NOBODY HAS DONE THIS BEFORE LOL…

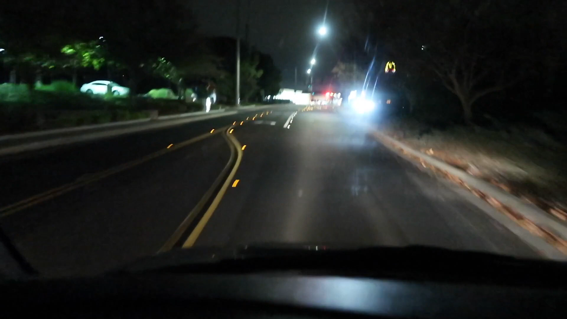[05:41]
It's now dark and I will say the headlights on this thing are absolutely pathetic although in the camera it actually looks right I'm gonna just drive looking through the camera finally got the truck back at the house at this point I don't really care that you can see that it's you haul because we didn't do anything crazy All right, so guys, I know what you're thinking Parker.